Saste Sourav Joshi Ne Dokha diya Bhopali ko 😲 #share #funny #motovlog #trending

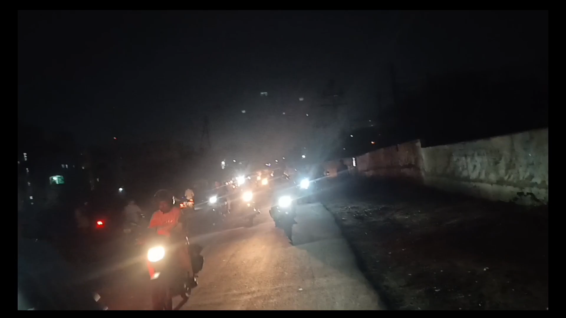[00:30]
खड़े हो के देख रहे हैं और यहीं पर अगर किसी का एक्षेल्ड हुआ होता तो रोपिते लोग बचाने भी नहीं आठा बाकि मैं कैसे कि रहा हूं मैं भी देखने के लिए